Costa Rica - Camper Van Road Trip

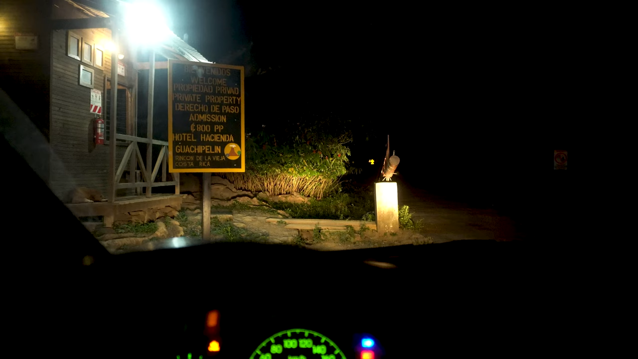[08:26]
We are trying to go to our hotel in Rincon de la Vieja,
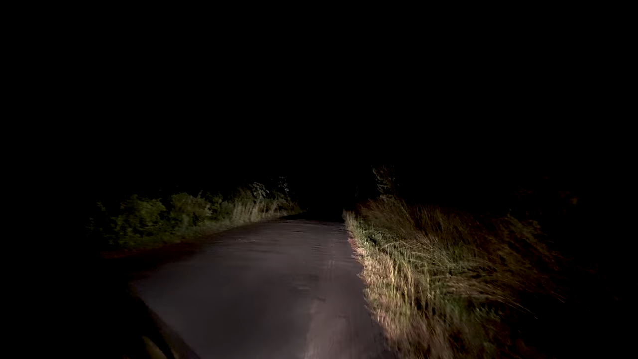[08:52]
So we passed this private property.